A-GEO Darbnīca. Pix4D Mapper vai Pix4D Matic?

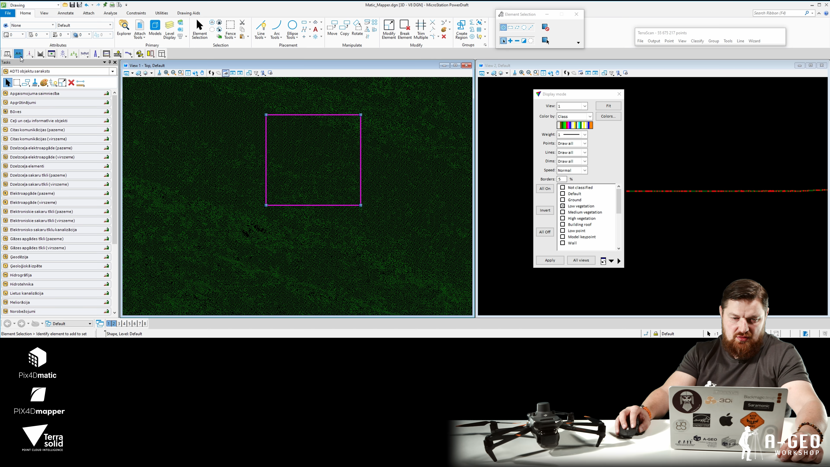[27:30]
Tā, nākošais es gribu uzmērīt, tagad tā iezīmēšu to apli kvadrātu un gribu reāli pārbaudīt, cik man ir punktus kvadrātmetru. Tās, es paņemšu tikai low vegetation, jā, tās būs tagad Mavicam, nevis Mavicam, bet mapperim. Tā, low vegetation, paņemšu tagad selected polygon, tieši tur uzspiedīšu virsu un man parāda 420 punkti uz kvadrātmetru. Jā, diezgan sabiezinās punktu mākoņas. Paņemšu tagad arī Mavic pēc apstrādes matikam.
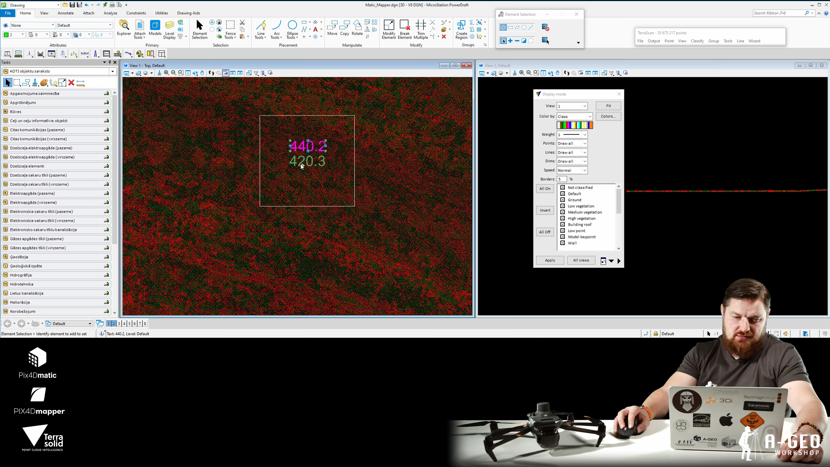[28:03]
Nu, matikā, tā, kas man tur viens, jā, šitais ir matika. Matikā man pa 20 punktiem uz kvadrātmetru vairāk. Kaut gan, es saku, es neko nebija mainījis, standarta nosacījumi, gan viena programma, gan otra programma, tā kā tur nekā nebija.
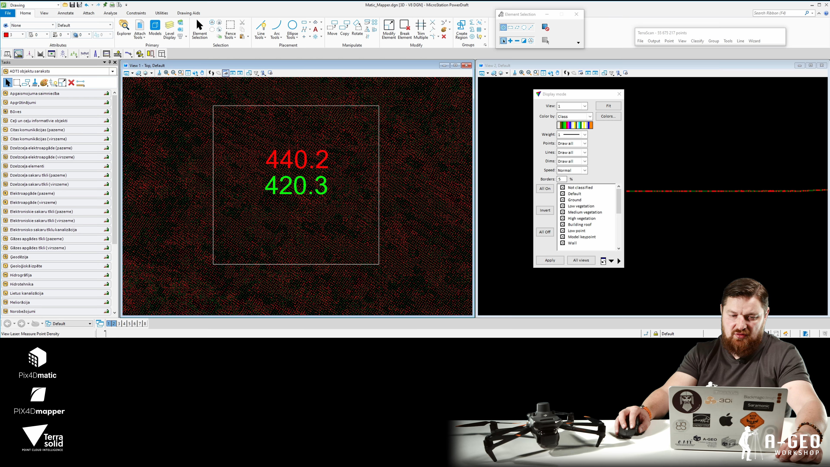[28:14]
Tagad paņemsim arī uz dzelzceļu, apstīsimies, kā izskatās profils.
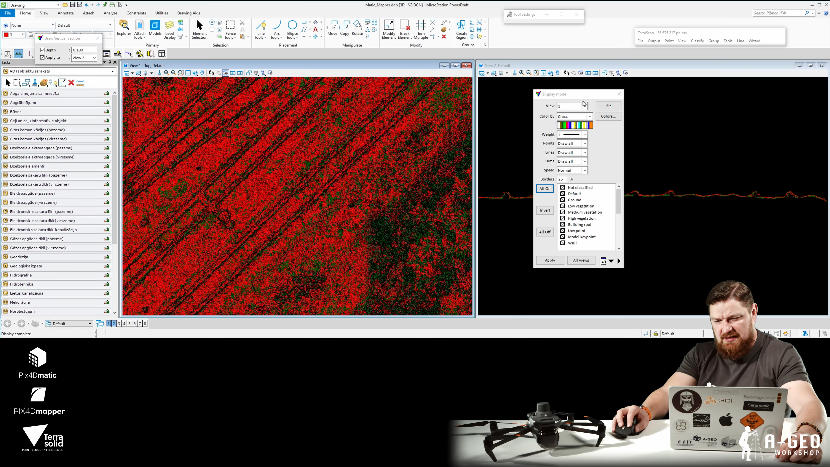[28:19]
Jā, profils ir 10 cm biez, nu, varam redzēt, jā, ka tur arī nekas nav aizgājis. Nu, lūk, tā, tas bija ātris salīdzinājums.
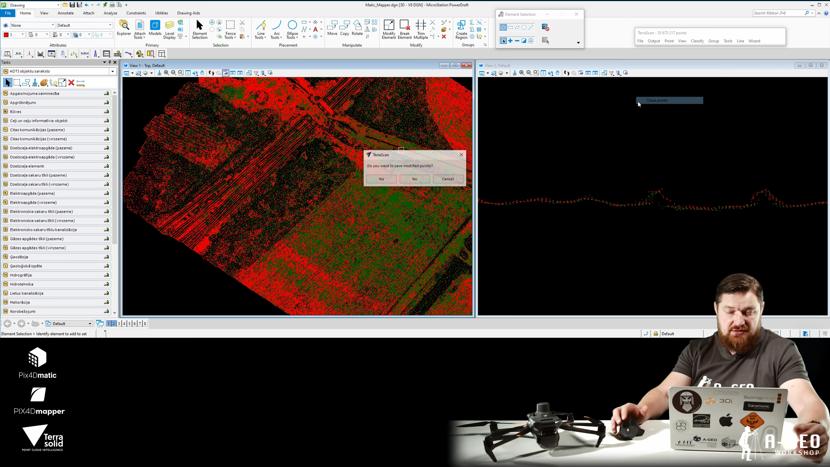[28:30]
Kā jūs atkal redzējāt, varam pārbaudīt gan precizitāti, gan arī kā divi punktu mākoņi sēdēt kopā.
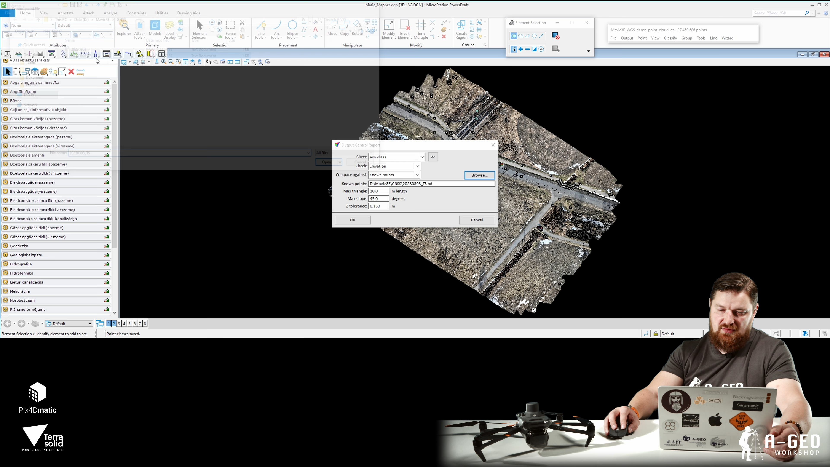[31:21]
Jā, izvēlos savas markas, nospiedīsim OK.
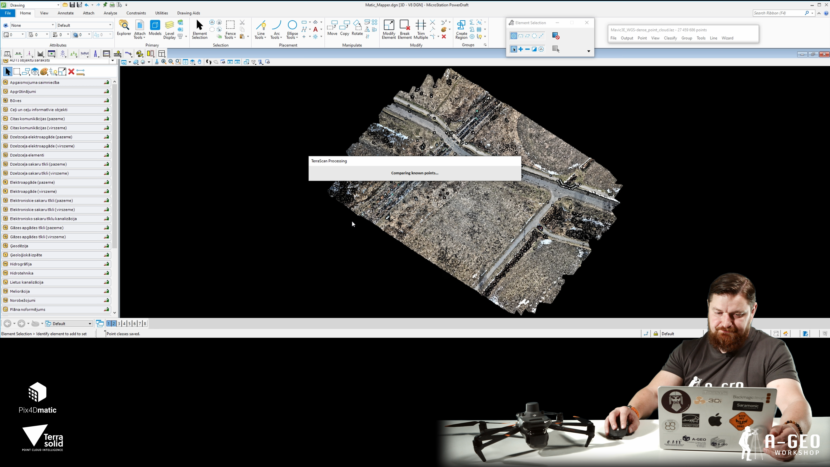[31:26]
Un tālāk redzam, jā, kāda ir precizitāte. Jā, man ir neliela nobīde, protams, šobrīd, bet programma man ļauj viņu tā kā vidēji aprēķināt un nosēdināt punktu mākoni. Tad es paņemu Elevation Shift, nospiedīšu OK un jūs redzat, ka lielākā kļūda, kas man ir, 2,4 cm.
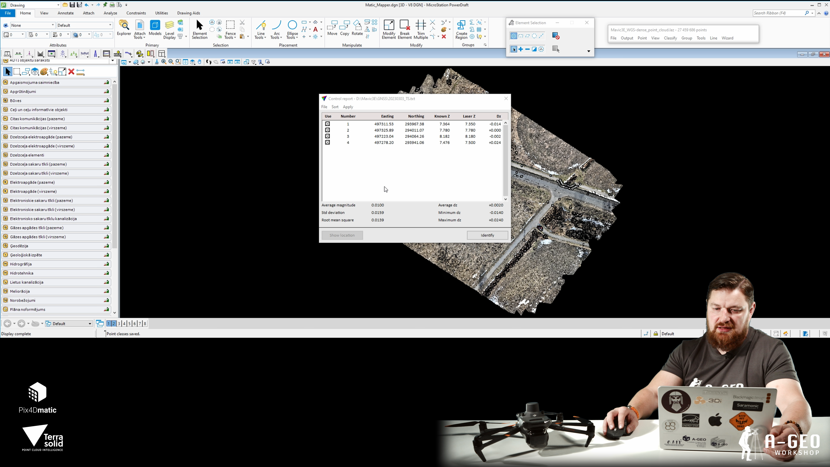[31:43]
Līdzīga kļūdas arī bija, tad mēs apstrādājām nolūk ar X4D, kad mēs sēdinājām arī uz markām. Tā kā ar kādu precizitāti ir punktu ir uzmērīti, principā, tad jūs pēc tam arī dabūsiet nu, tu tādai pašai. Jā, jo tas bija GNSS RTK ar precizitāti 2-3 cm.
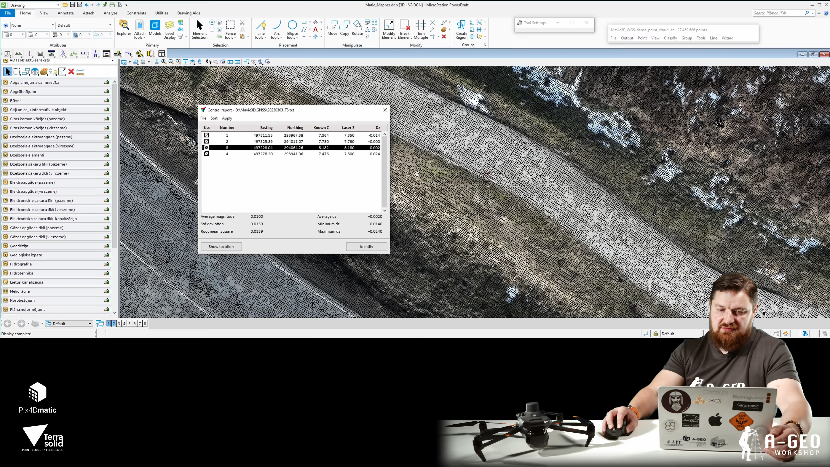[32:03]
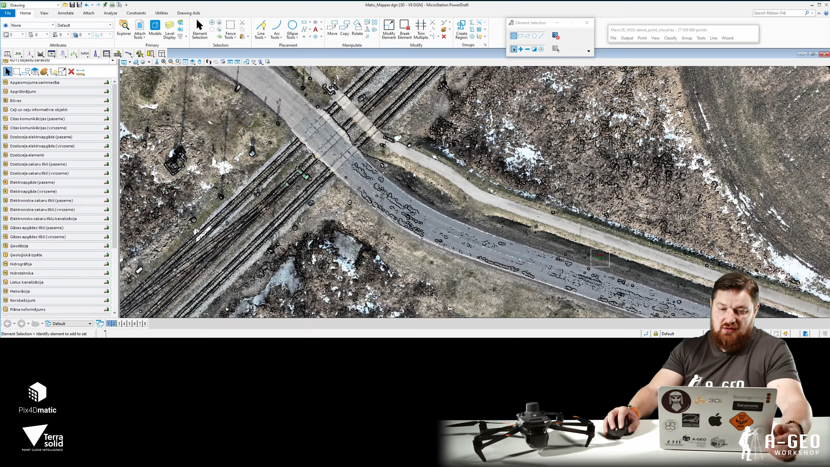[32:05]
Lūk, ļoti vienkārši. Jā, jūs saņemat to pašu rezultātu un es tagad varu uztaisīt tālāk.
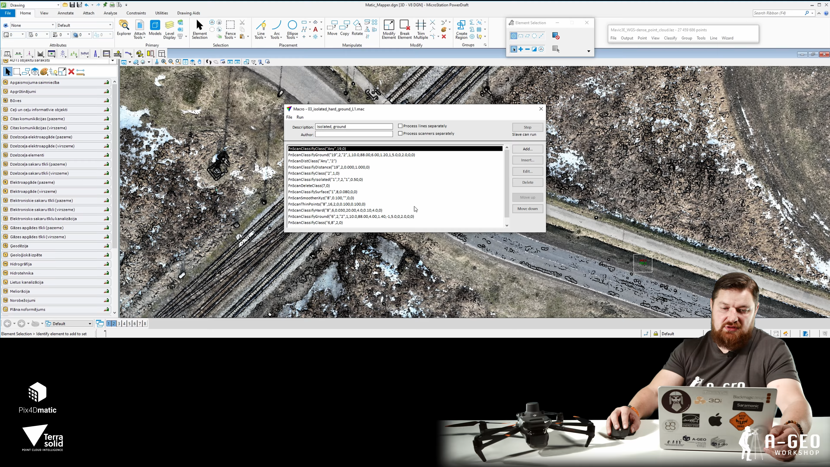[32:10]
Pieņemsim makros, jā, man ir, un tad es sagatavošu virsmu. Protams, es viņu tagad nepūcēšu, tur baigi, tur smuki netaisīšu,
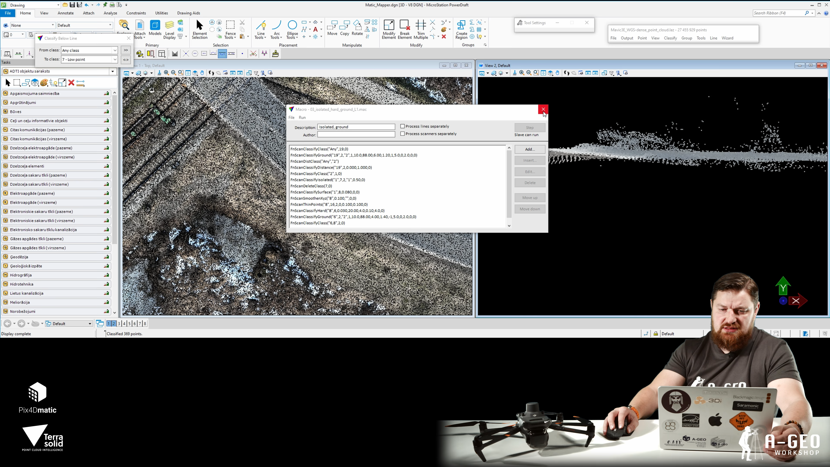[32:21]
lai ir, bet kopumā jūs tad redzēsiet, kā izskatās tas punktu mākonis un rezultāts no tā punktu mākoņa virsmas modelim. Jā, tas nav reliefs, tas nav grounds, kā saka, bet tas ir tikai virsmas modelis. Jā, jūs izmantosiet saviem vajadzībām. Un lūk, un tā kā jūs...
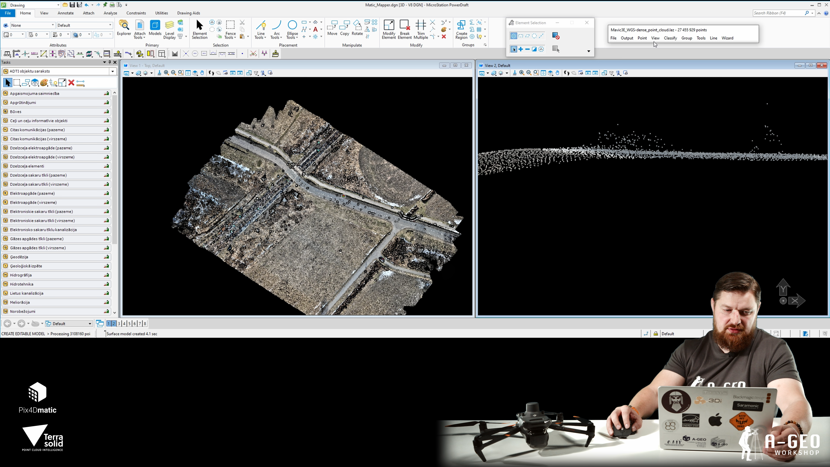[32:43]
Tā, sekundīt, paņemsim tā, display mode, es atslēgšu tagad punktu mākoņus, lai viņi man netraucē un pieslēgšu to līdz
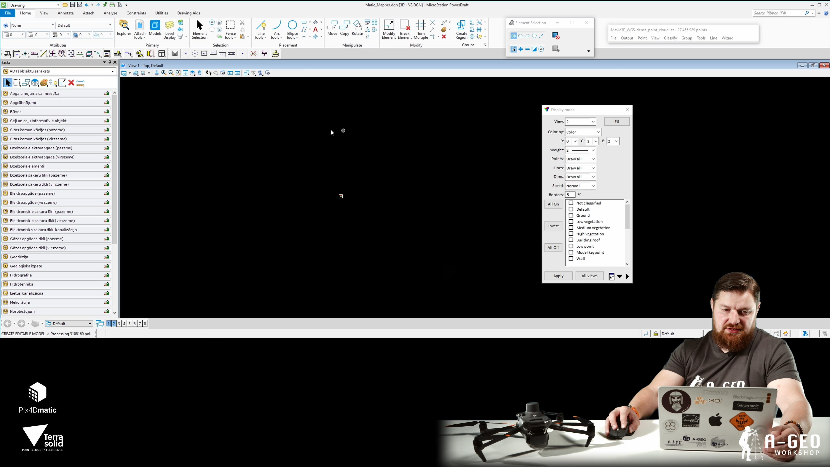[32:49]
savu modeli, ground modeli. Nu, kā jūs redzat, jā, tur, kur mašīnas un ceļš, tur mums nedaudz ir atliet rokšņi, bet kopumā jau var darboties un
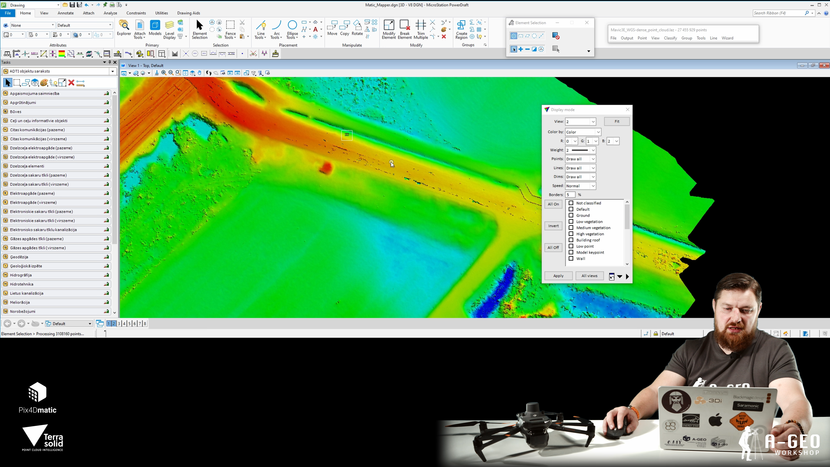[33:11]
zīmēt attiecīgi, kas jums ir nepieciešams, jā. Lūk, arī tajā pašā mikrostacijā un ar visiem ADTI paletēm, noteikumiem un tam lietām.